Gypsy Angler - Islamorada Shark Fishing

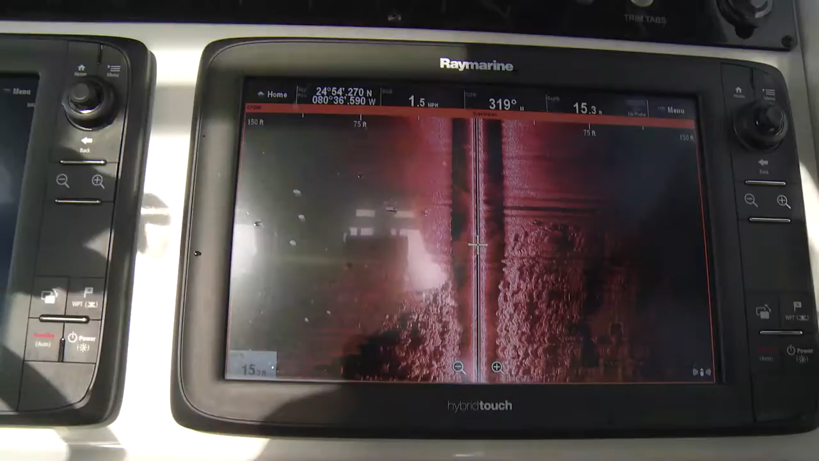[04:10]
And you could see it with the naked eye, but when you saw it on that Raymarine machine, it was unbelievable the
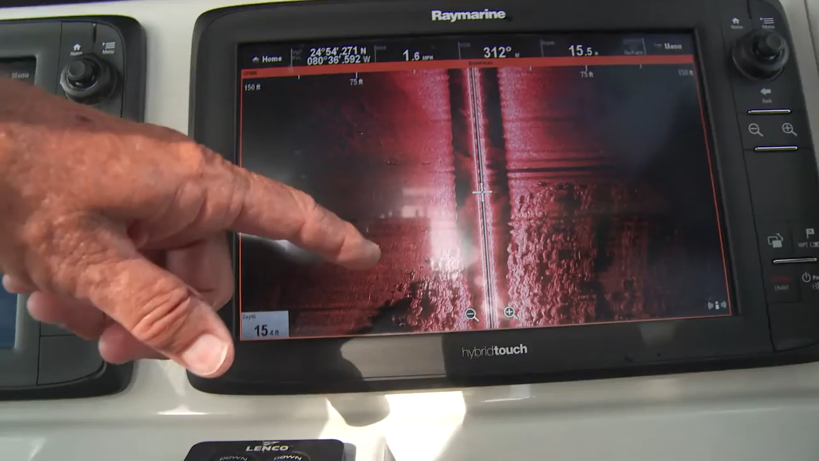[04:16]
On screen: speed 1.6 mph
difference in the attitude of those Barracuda.
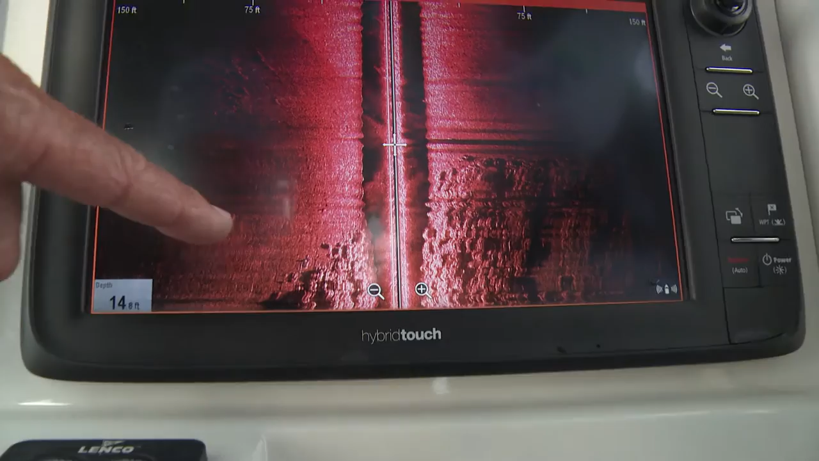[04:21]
If there wasn't a patch reef and some rocks there, no kudos. Jimmy had a little miradine tied on, and I think I started with a provoker, which is a mirror lure provoker.